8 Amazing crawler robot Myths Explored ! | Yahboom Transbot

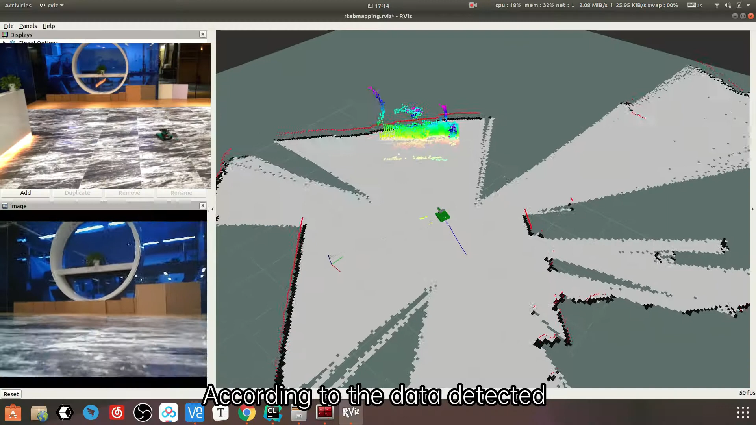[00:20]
According to the data detected by LIDAR and depth camera, we can make Transbot easily complete, 3D visual mapping navigation based on RS.
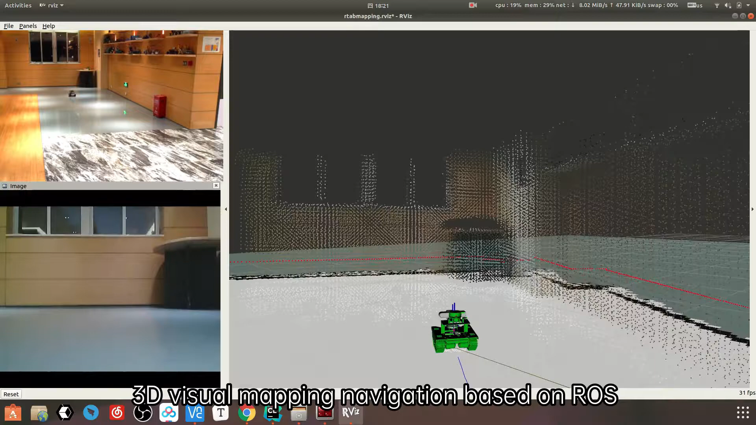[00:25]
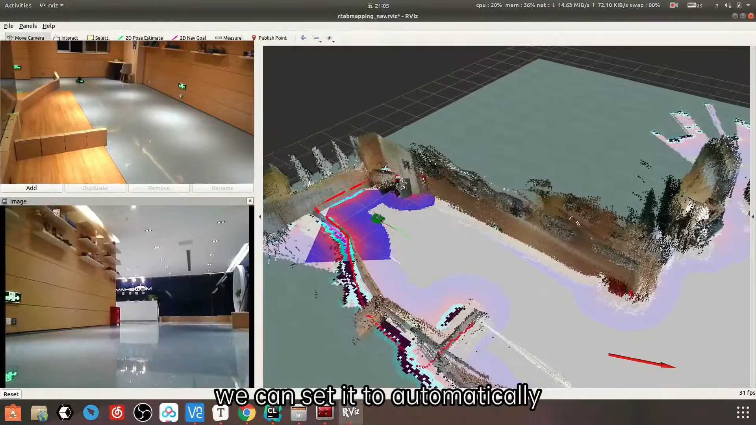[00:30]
With the 3D model, we can set it to automatically reach the specified location.
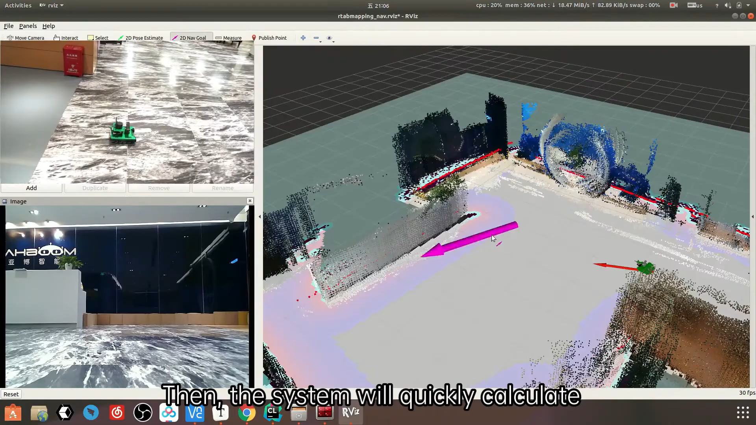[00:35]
Then, the system will quickly calculate the best route, based on the existing 3D model. Finally, robot will go to the destination opportunely.
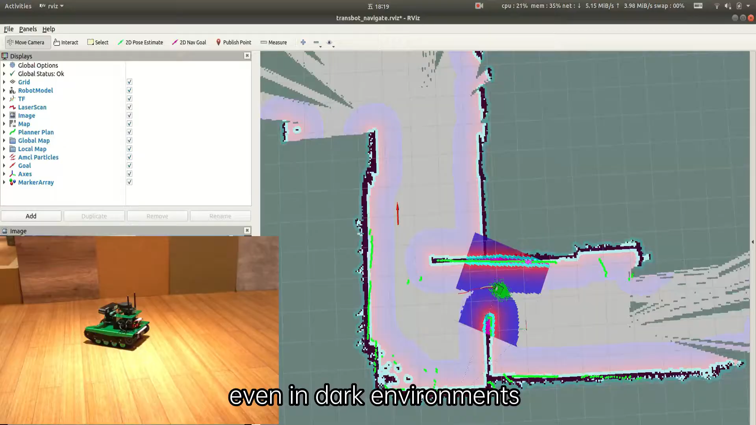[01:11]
The detection function of LIDAR is Transbot to avoid obstacles. Object tracking. LIDAR guard. Without depth camera, the LIDAR can achieve 2D mapping navigation, and we provide for algorithms.
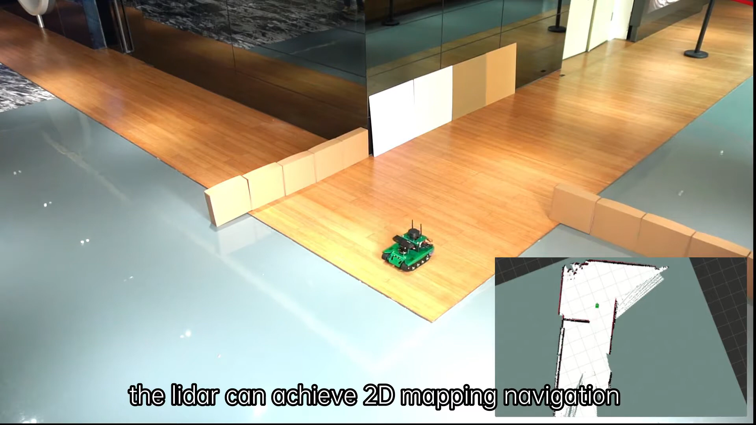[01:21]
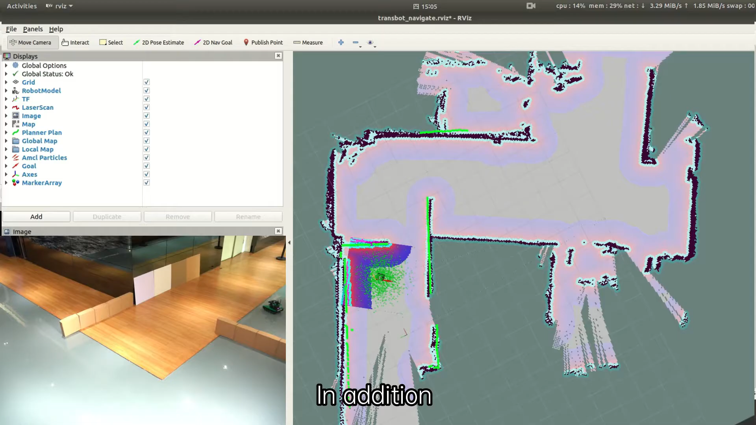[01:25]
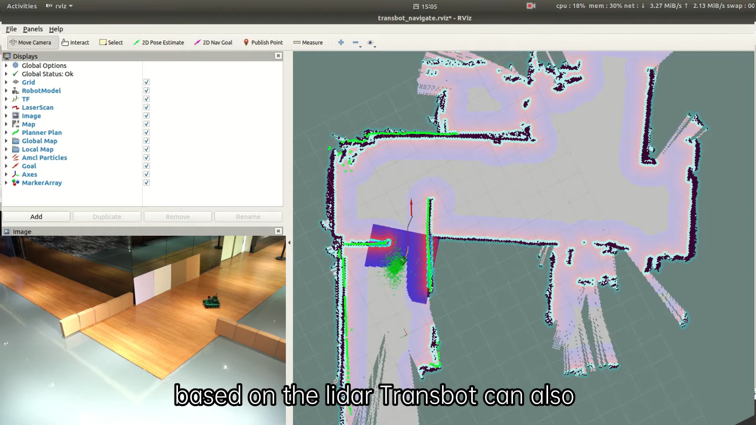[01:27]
In addition, based on the LIDAR Transbot, can also achieve single-point navigation.
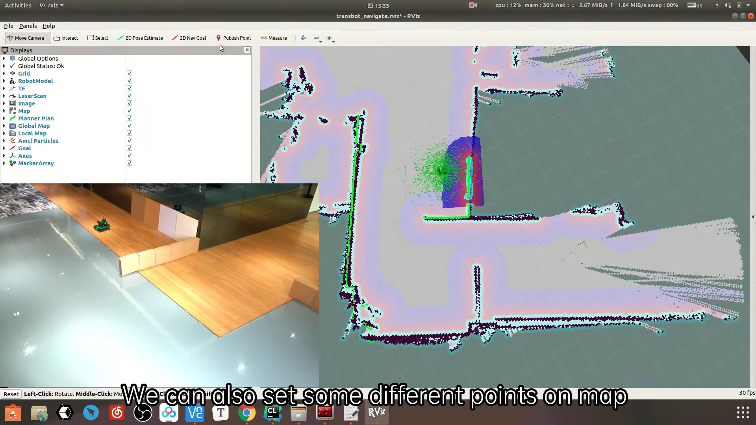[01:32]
We can also set some different points on map in the RIFT's tool of the RS system.
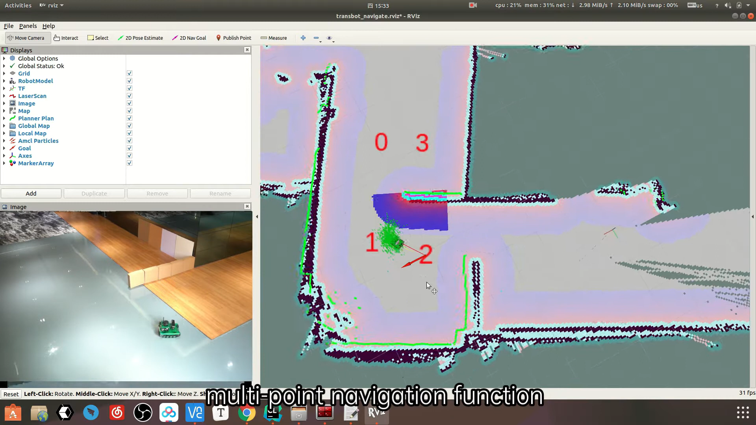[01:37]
After turning on the LIDAR multi-point navigation function, the robot will automatically walk to the corresponding location, according to the route that has been set.
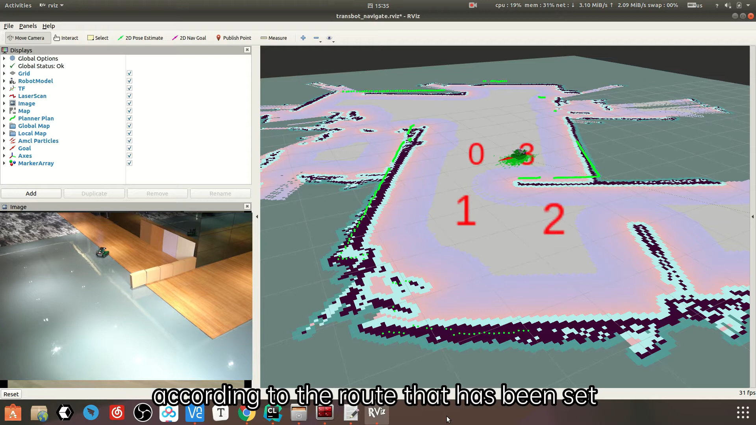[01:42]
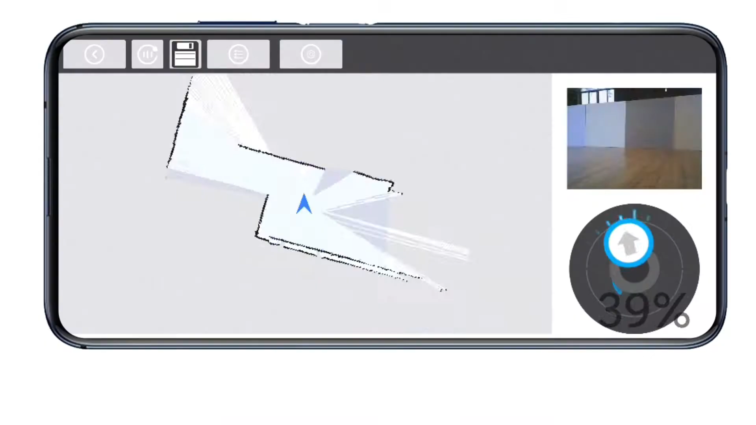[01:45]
We also provide our RS robot app,
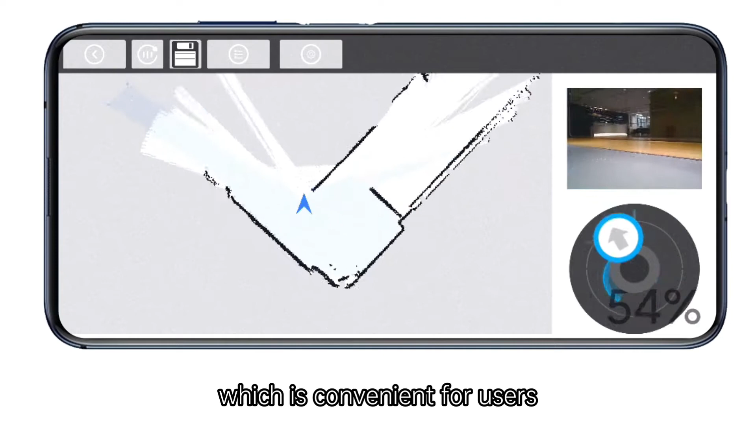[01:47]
which is convenient for users to complete LIDAR mapping, and navigation without computer at any time and anywhere.
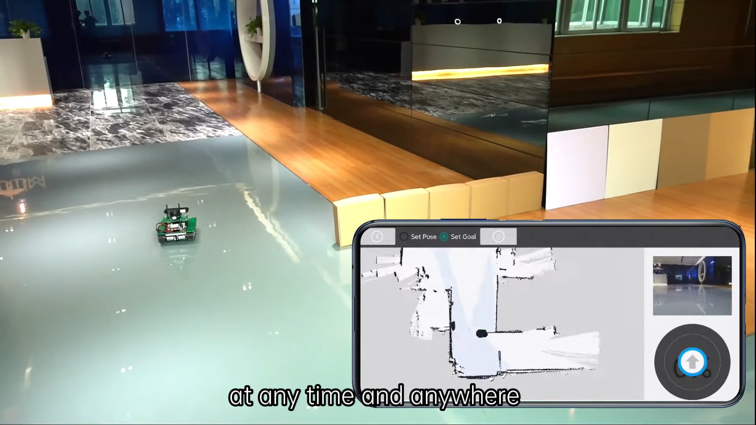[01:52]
It supports to install 7-inch display screen, which is convenient for users to debug and view the system's status in real time.